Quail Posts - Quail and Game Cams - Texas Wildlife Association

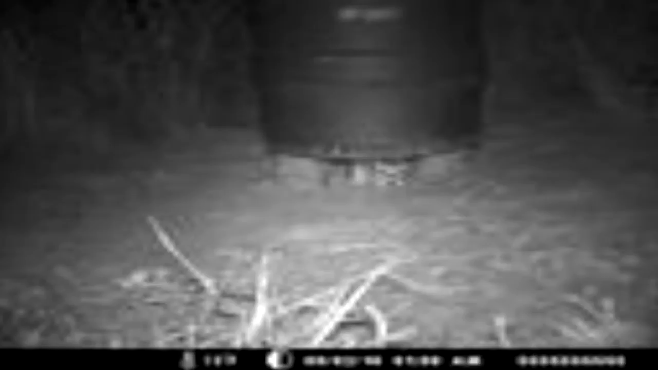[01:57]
Such things as rodents, such things as non-game birds are a big consumer.